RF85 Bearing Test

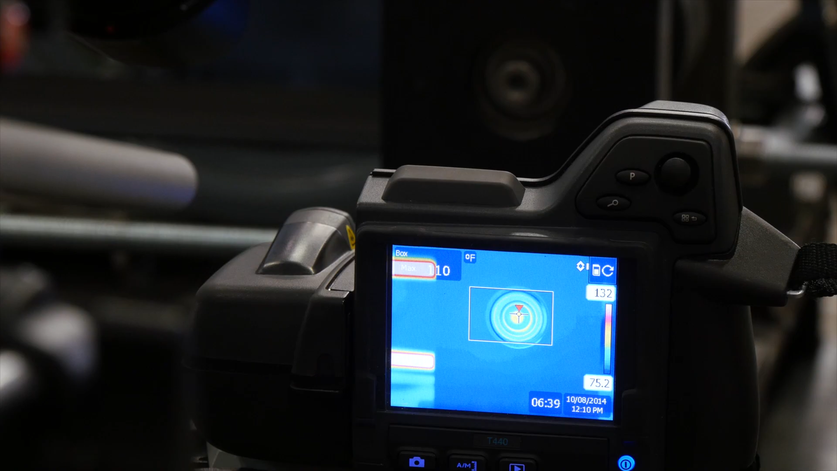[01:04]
while six video cameras filmed the experiment.
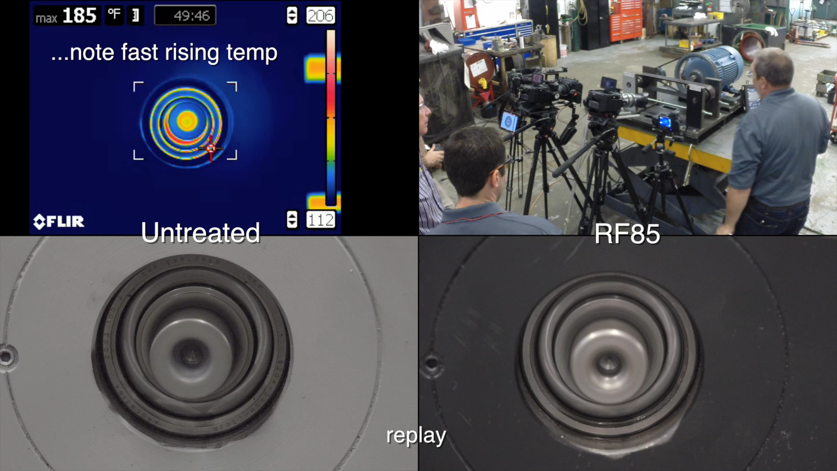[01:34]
On screen: max 185°F, scale top 206°F, scale bottom 112°F
While the bearing treated with RF85 never heated beyond 140.
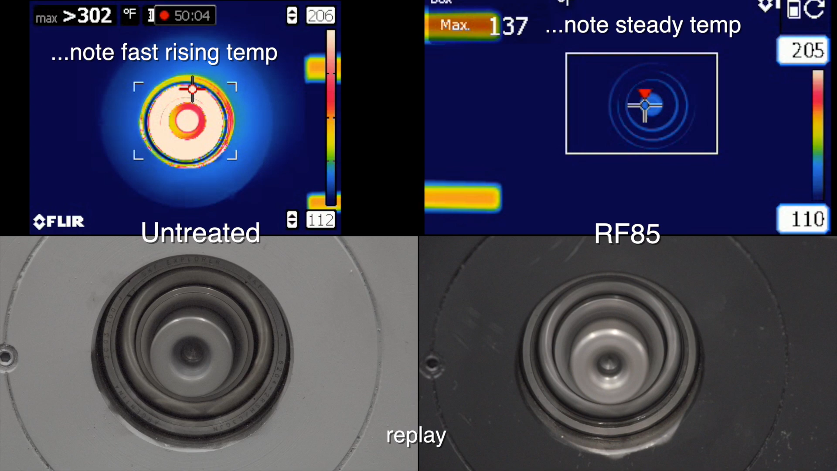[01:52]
The bearing treated with RF85 was still like new.